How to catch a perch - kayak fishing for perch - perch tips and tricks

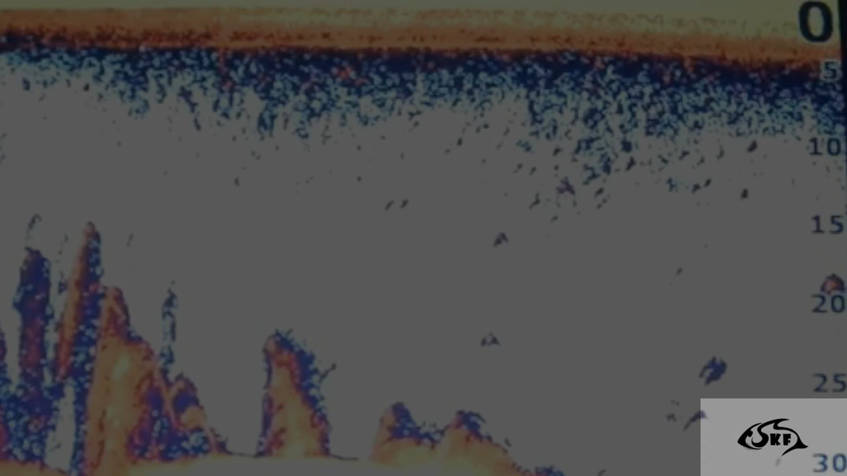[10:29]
So I recorded here the simulator from my sonar. I just wanted to show you how, what kind of structure you're looking for. So you're looking for rough ground, as you can see there.
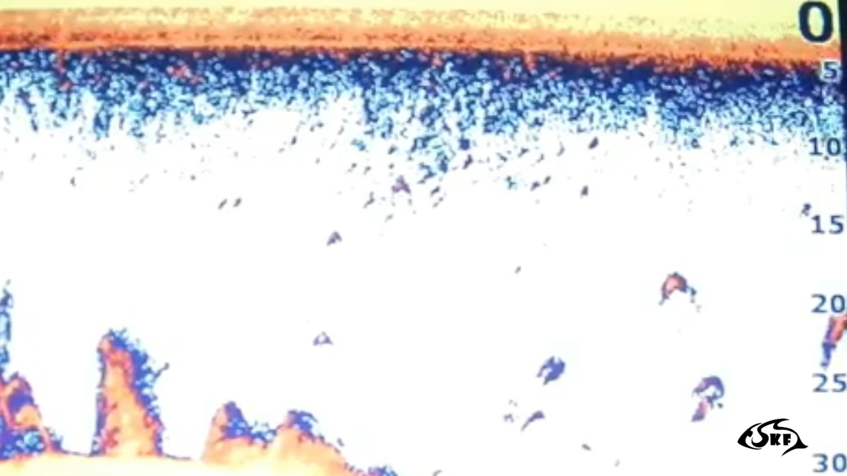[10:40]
You want to see the rocks, you want to see the weed, you want to see
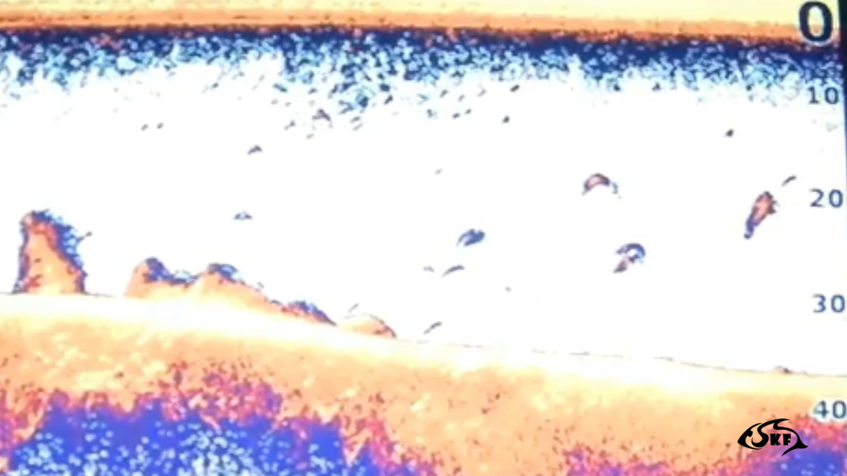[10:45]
trees, big drops and so on. Same here on the side scan.
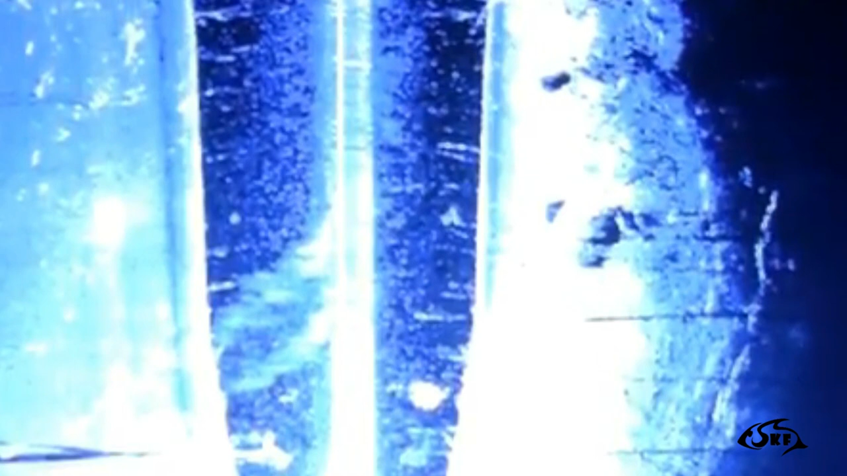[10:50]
As you can see on the sides, there's a lot of structure around. That's where the perch is sitting, and that's what a perch likes. So pay attention on that.
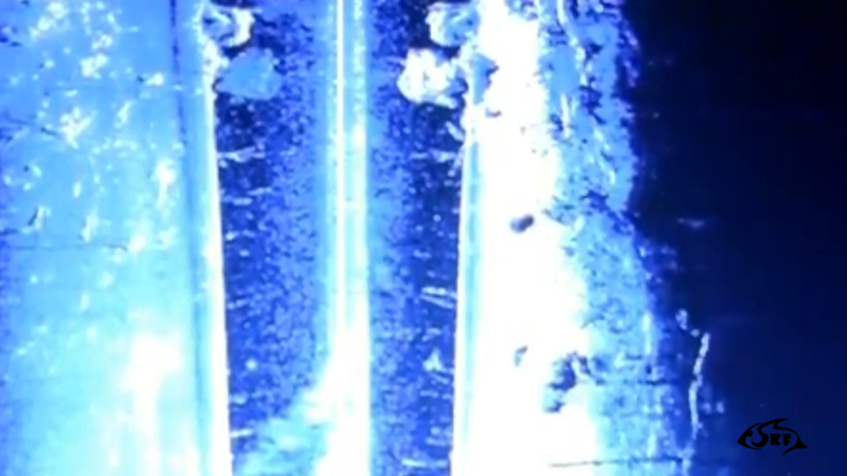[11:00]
When you see that, that's the point where you want to drop your lures, slowly drift over that, and slowly present your lures to that fish.